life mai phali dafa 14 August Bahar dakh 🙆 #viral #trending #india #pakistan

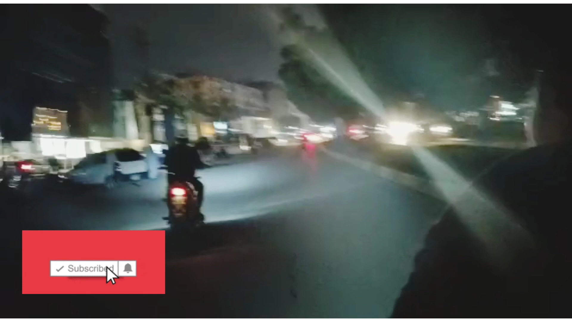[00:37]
तो स्टॉल अभी खुले हैं या नहीं, टाइम 10:30 से भी ऊपर हो रहा है।
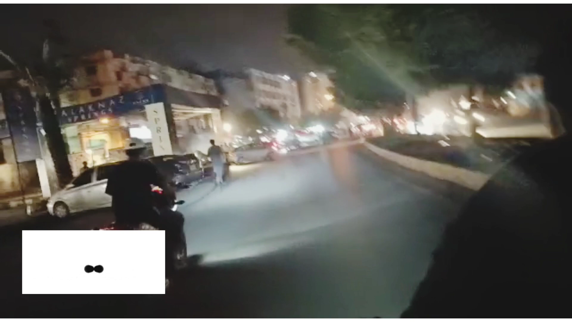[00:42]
चलते हैं। सामने क्या है?
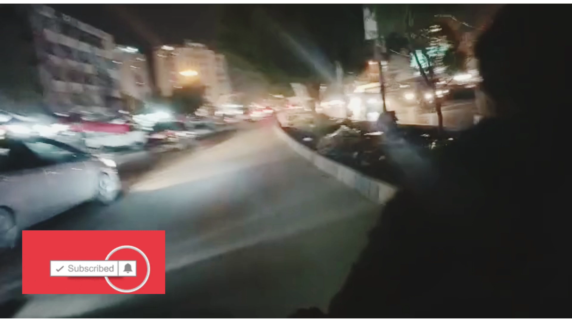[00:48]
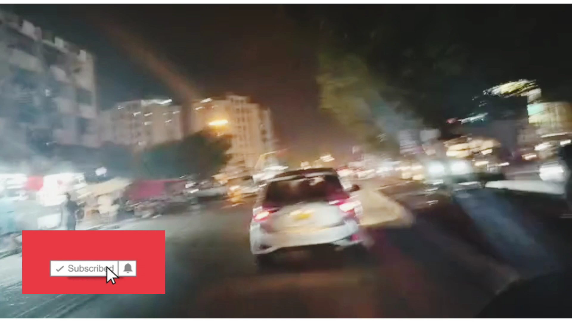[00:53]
कुछ नज़र आया है मुझे, मैं आपको दिखाती हूँ। हाँ, वो देखो,
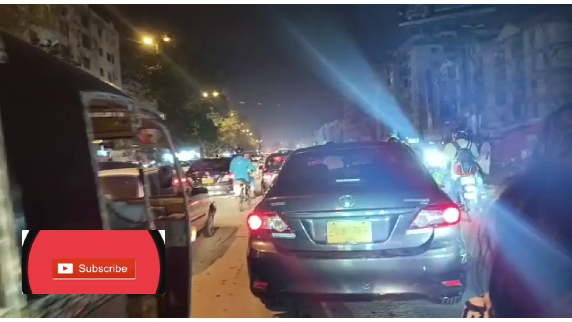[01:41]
देखो भाई, ट्रैफिक बहुत है, बहुत ज़्यादा, हर जगह से बाजों की भूजों की आवाज़ें आ रही हैं।